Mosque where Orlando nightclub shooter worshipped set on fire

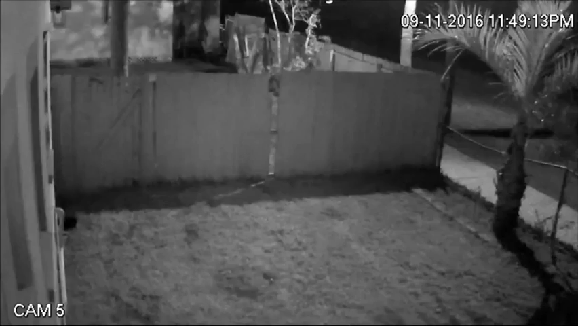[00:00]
During the final minutes of September 11th, you can see flashes of light as fire erupts at a mosque in Fort Pierce, Florida.
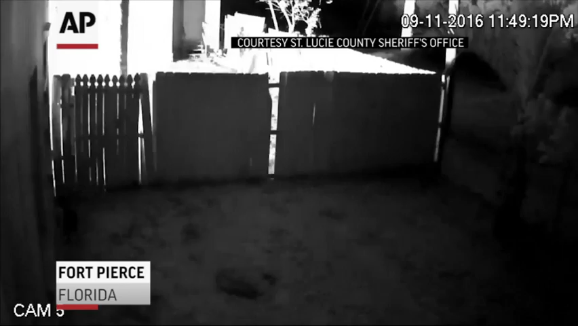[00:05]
The man responsible, according to deputies, for purposefully starting the blaze was caught on camera running away.